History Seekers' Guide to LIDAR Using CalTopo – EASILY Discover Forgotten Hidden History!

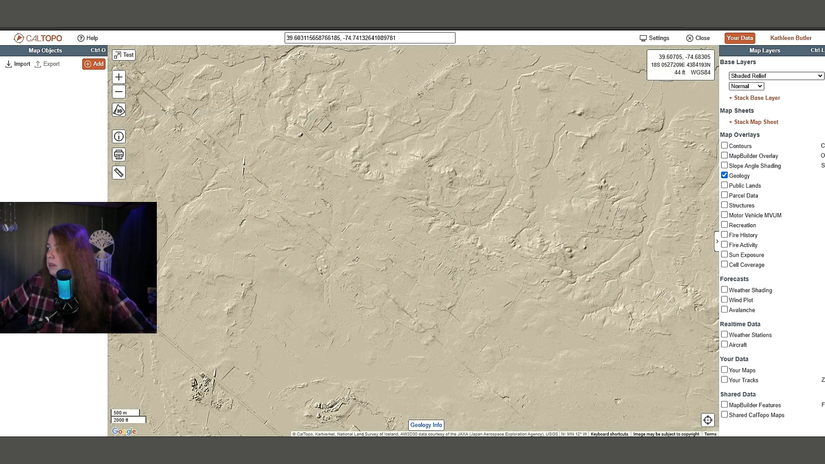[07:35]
The public lands I ran before and it wasn't really loading.
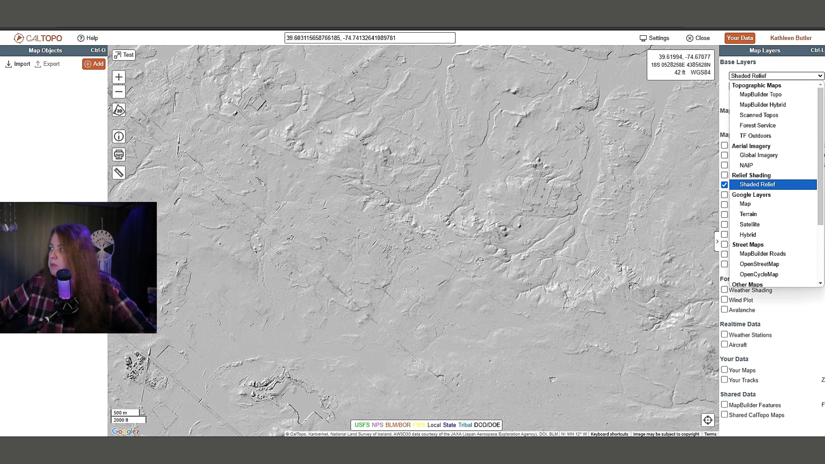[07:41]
I don't know if it was because I had it on the Shaded Relief.
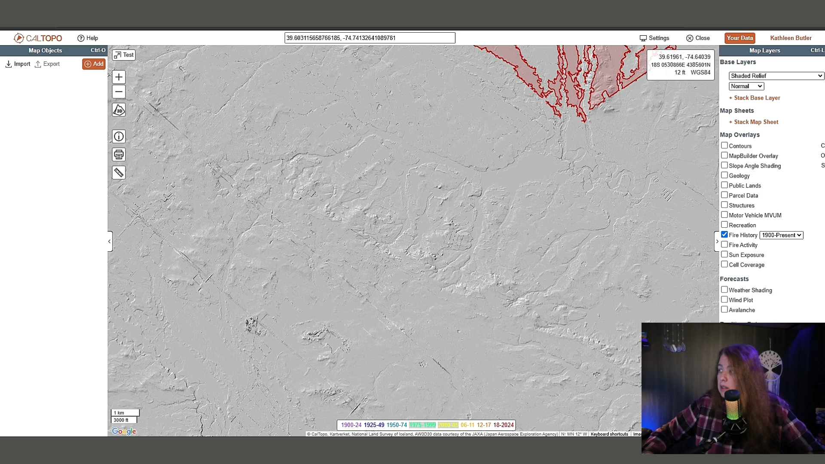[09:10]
1900 to present. It shows you all the fires that happened in that area. I can also do 2000 to present.